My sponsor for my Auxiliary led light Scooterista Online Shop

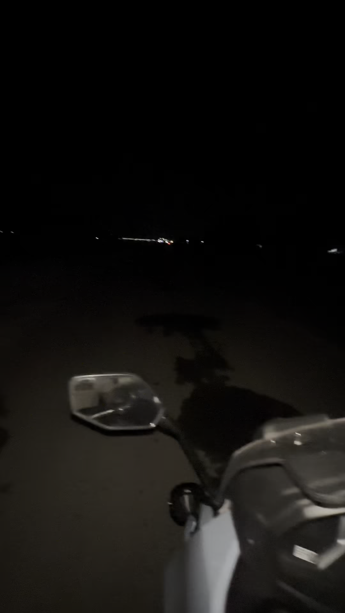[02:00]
Ayan mga boss, eto na po yung ilaw na galing po sa SOS, Scooteristas Online Shop mga boss.
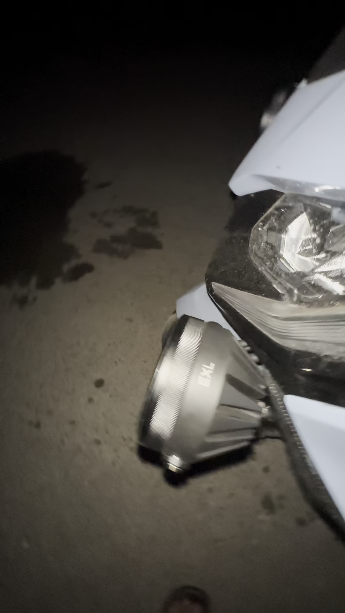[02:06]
Ayan, nakakabit na siya sa AK550 natin.
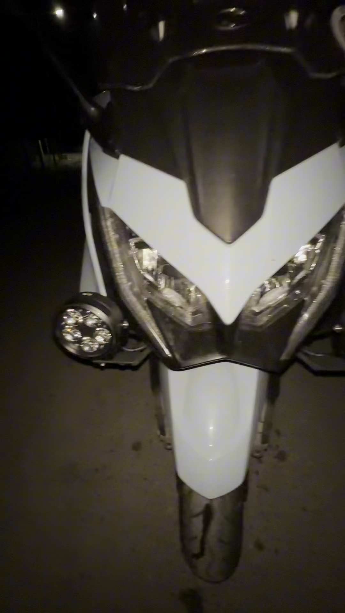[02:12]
Tingnan natin ngayon kung gaano kalinaw. Yan yung stock na ilaw niya.
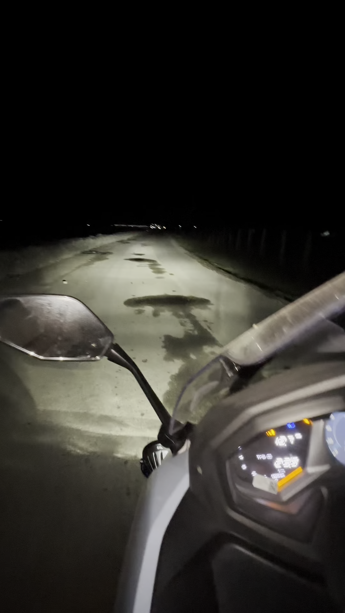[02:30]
Low, high, tapos ito ngayon yung LED natin na galing sa SOS. Ayun oh, grabe ang liwanag oh. Laking tulong yan sa mga parang ganito na madilim na kalsada. Dilim oh, dilim. Laking tulong yan. Para sa long ride mga boss sa liwanag. Thank you SOS. Thank you Scooteristas sa online.